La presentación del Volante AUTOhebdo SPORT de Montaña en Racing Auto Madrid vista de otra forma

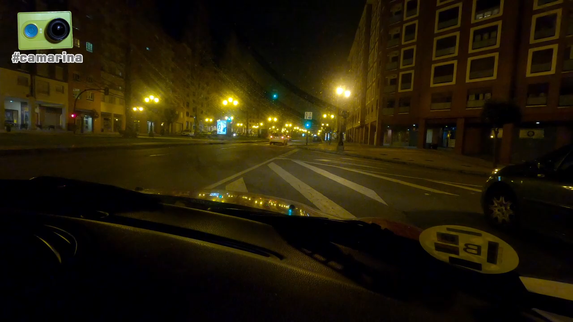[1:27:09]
Eso es Oviedo, pasado la Florida. Bueno, hemos llegado aquí a Oviedo, ahora Dani se va para Gijón.